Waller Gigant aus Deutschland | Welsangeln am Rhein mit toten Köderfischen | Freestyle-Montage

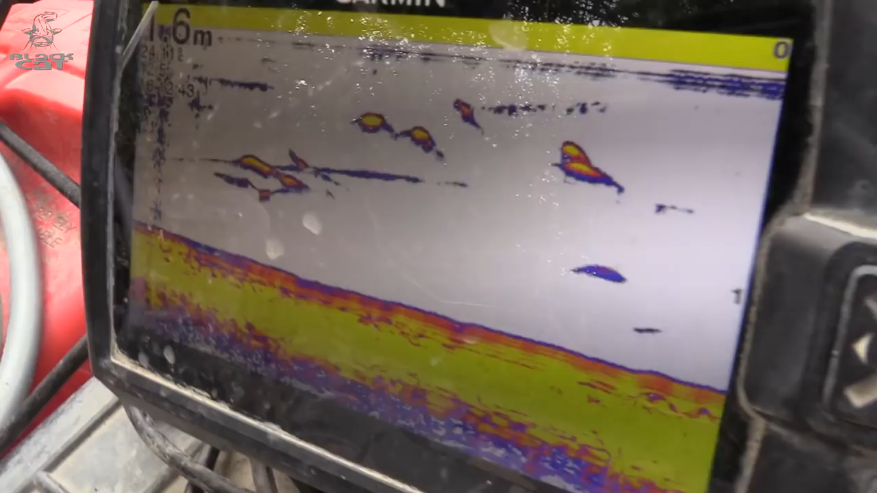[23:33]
Wir haben jetzt hier noch eine Wassertiefe von 1,6 Meter, da fällt die Kante ab und dann geht es in die 2 Meter tiefe Rinne.